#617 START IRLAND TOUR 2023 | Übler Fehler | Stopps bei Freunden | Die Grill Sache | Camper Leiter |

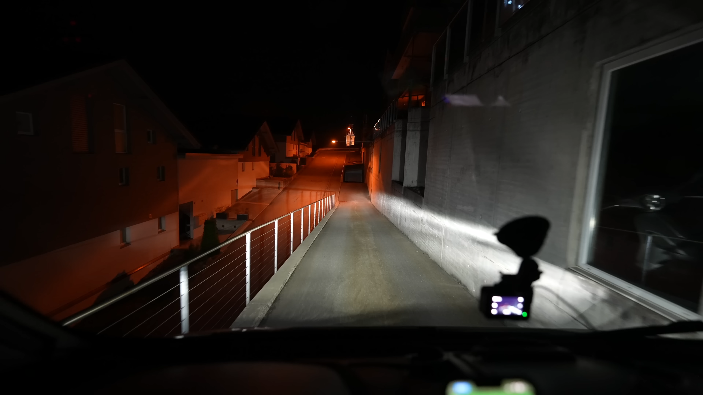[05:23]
Wir fahren jetzt erstmal durch die Nacht. 80 Kilometer, ein bisschen mehr als eine Stunde. Bis Sargans und da pennen wir. Und morgen geht's weiter.
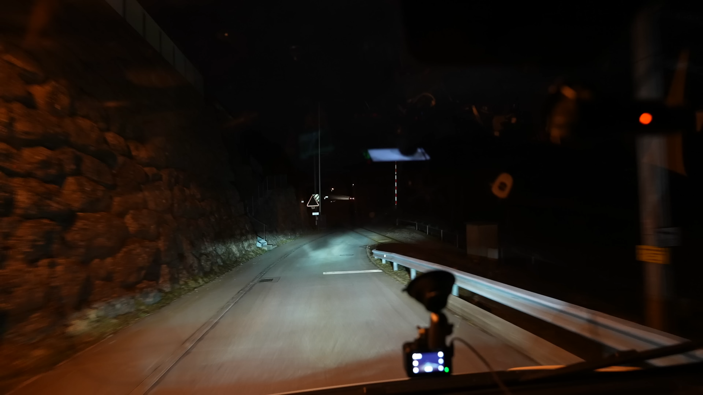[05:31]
Und es ist immer wieder geil, abzufahren. Und ich freue mich auf den Moment im Juni,
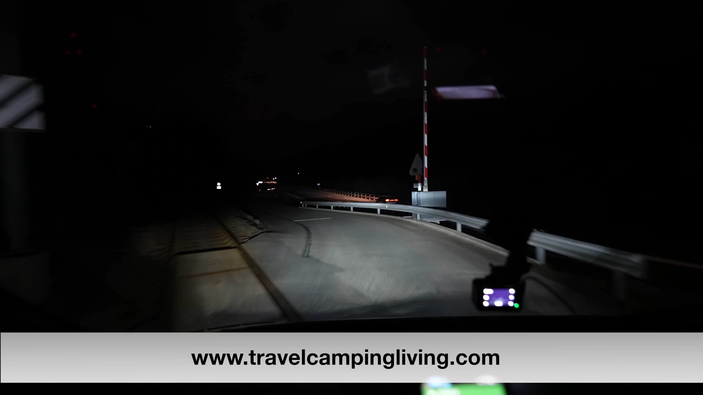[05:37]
wenn ich meine Wohnung abgegeben habe, größtenteils, und irgendwie noch mehr Freiheit verspüren werde, hoffe ich.
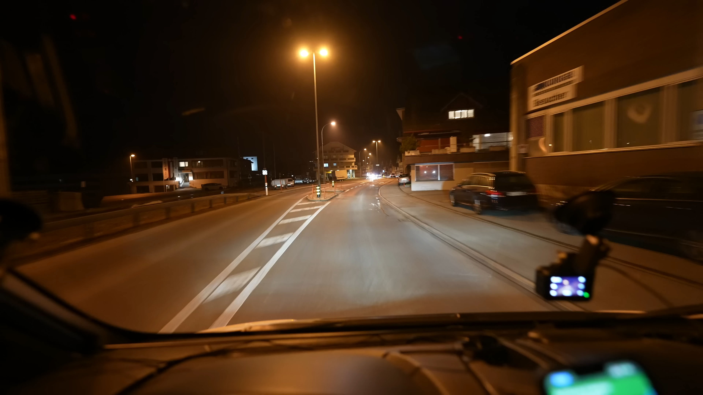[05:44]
Und so fahren wir durch die dunkle Nacht erstmal nach Rotenturm, dann über die Hochebene runter auf die Autobahn und immer weiter gen Richtung Chur. In der Gegenrichtung ist einiges an Verkehr, in unserer Richtung nicht.
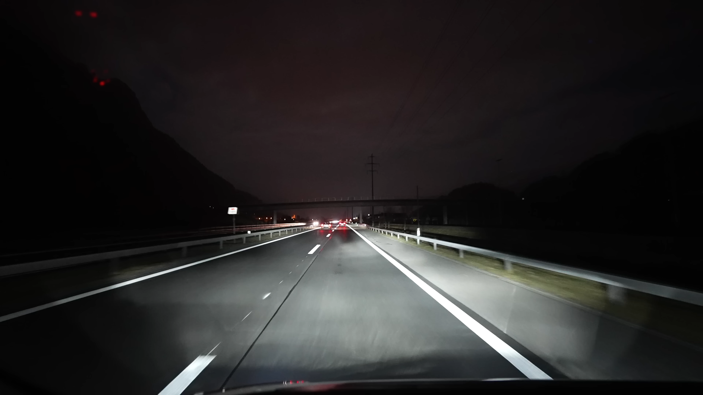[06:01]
Das liegt wahrscheinlich daran, es ist Sonntag und das sind die Skiurlaubsrückkehrer, die alle nach Hause müssen.